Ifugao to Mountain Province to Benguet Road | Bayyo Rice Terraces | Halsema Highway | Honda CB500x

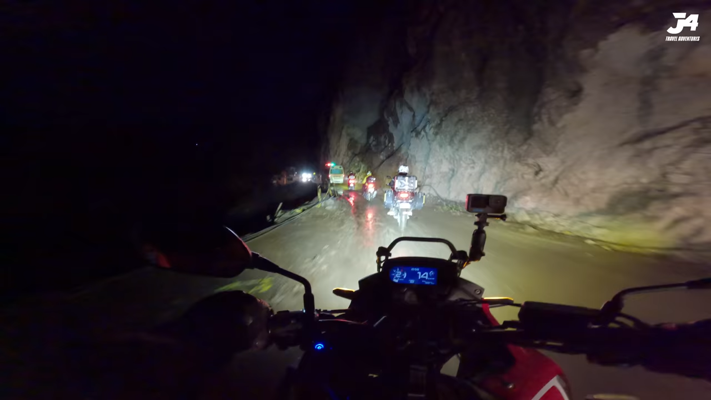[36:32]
Wow, scary. Scary, oh. Bangin na sa kakaliwa natin, guys.
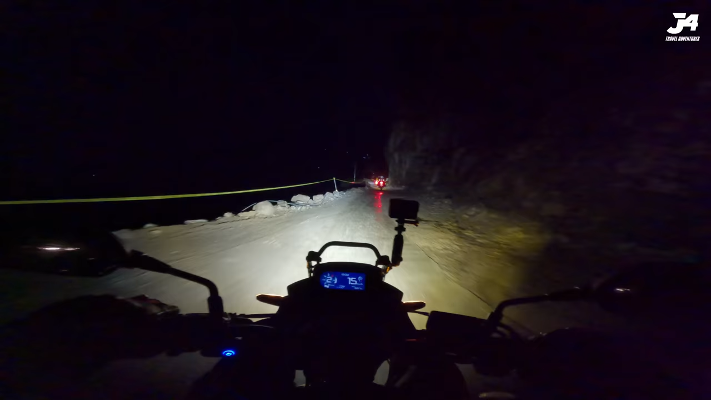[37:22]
Takot, no? Huwag ka lang titingin sa kaliwa. Para di ka matakot.
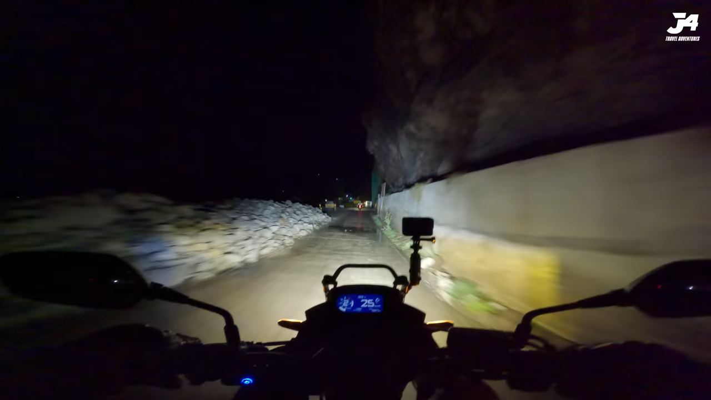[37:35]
Time check, guys. 7:01. Ang oras natin ay brought to you by Motovolt and Tobias. Okay, guys. Andito na po tayo sa may Bauko. Bauko na yata ito, eh. Parang may nabasa kami doon na nakalagay Bauko. At wala pa rin kami nakikita ng karinder, ya. Gutom na kami, gusto namin ng bolalo.
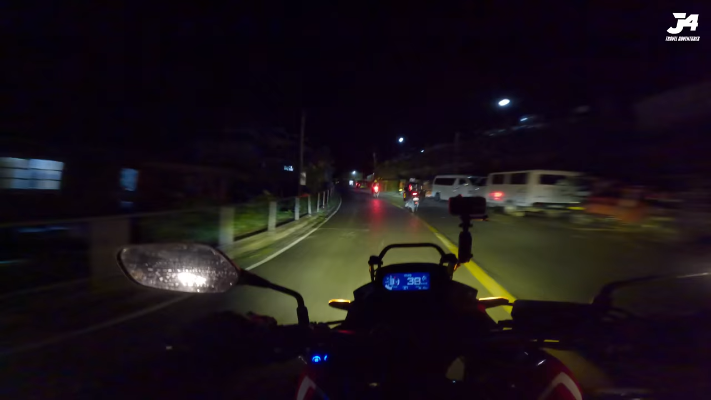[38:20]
Okay, guys, andito na po kami sa may Abatan, Bugas. Harap na tayo ng mga kainan natin dito. At dahil madami dito, nagugutom na tayo. Ayan, ito yung papuntang Mankayan. Diyan kami dumaan dati.
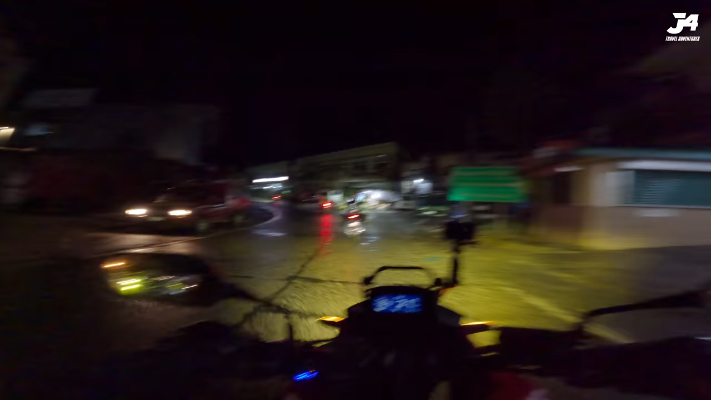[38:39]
Diyan pa, may intersection dyan. Ayan na yung palengke niyan. Dahan-dahan na. Oo. Eto, dito Mankayan. Dito papuntang Tinok, new highest point.
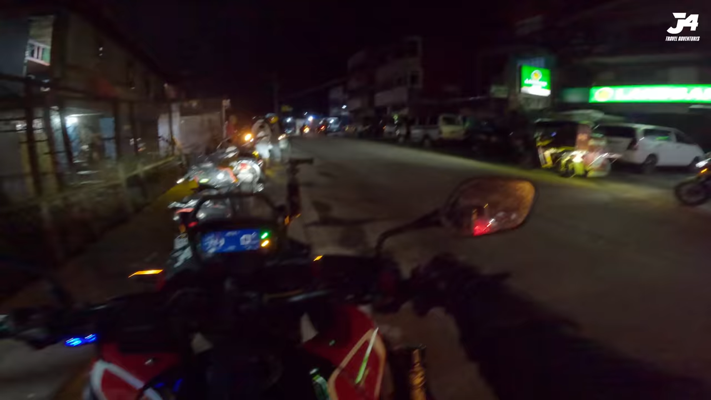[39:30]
Okay na po kami. Zero visibilities. Bigyan kita ng ilaw, gusto mo? Ay, patakot.
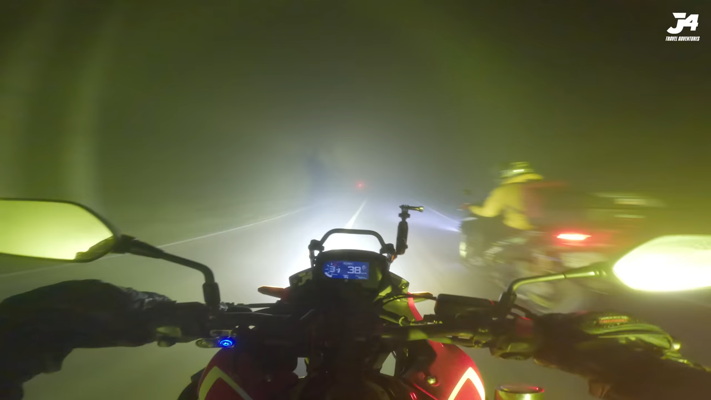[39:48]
Ay, wala rin. Oo. Naka-full ano na ako, eh. Sagat-sagat na ako ng ilaw, eh. Binuksan ko na lahat. Ang hirap mag-drive. Woo!
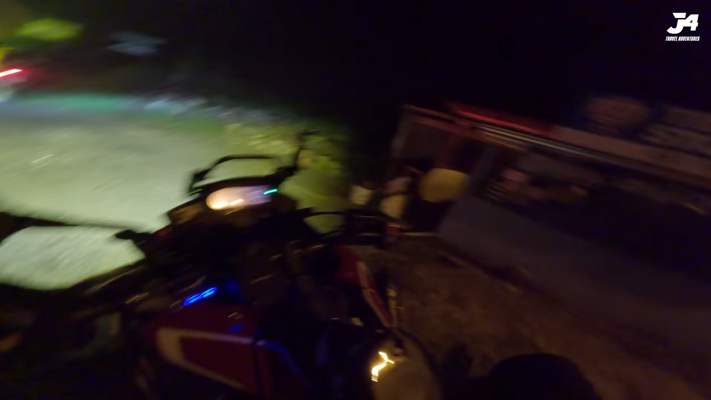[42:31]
Siguro mga 3 to 4 hours pa yung biyahe namin yan. Hindi kasi kami makapag-drive ng mabilis dahil makapal yung fog. Grabe, oh, tignan nyo naman yung fog. Paano ka magda-drive ng mabilis dito?
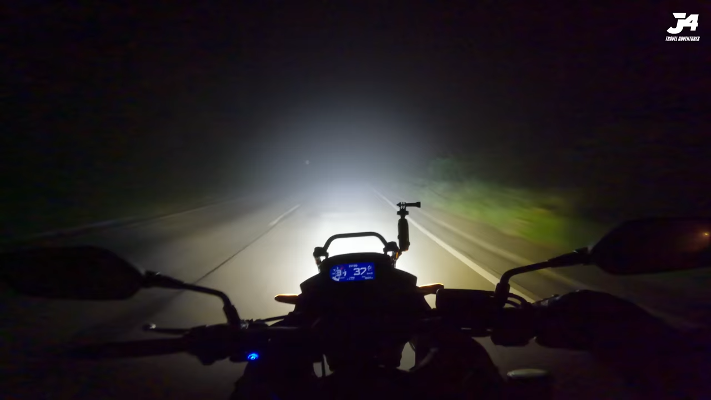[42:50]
Baka mag-hold ka na lang, biglang paliko na. Ayan, may araw. Malaking tulong pala itong mga araw na to. Oo, ayan, malaking tulong ng mga ilaw na yan, no? Itong mga ilaw na ito, yung nasa linya, mga solar lights. Tsaka yan, yung mga araw na yan, malaking tulong. Kasi reflectorize eh. Guys, may nalaglag na broccoli dito. Kunin natin, sayang.
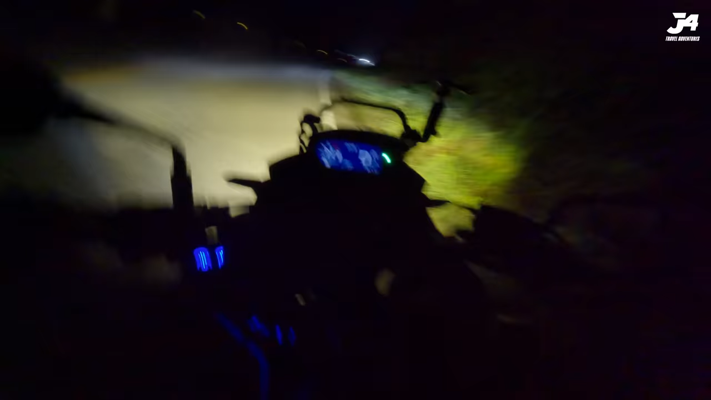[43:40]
Andito na po tayo sa may Tublay, Benguet. Ayan, mafag na naman. Oh, wala na naman po tayong makita. Time check, 3 minutes before 11 PM. Dito po yan, andito na kami sa may Tublay, Benguet. Grabe, ayan, masarap mag-picture dyan.
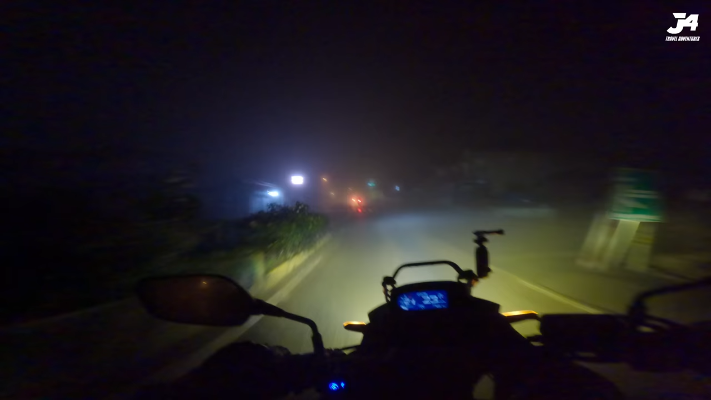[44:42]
So, malapit na tayo sa Baguio. Ang hirap kasi umaambon tapos nagfo-fog.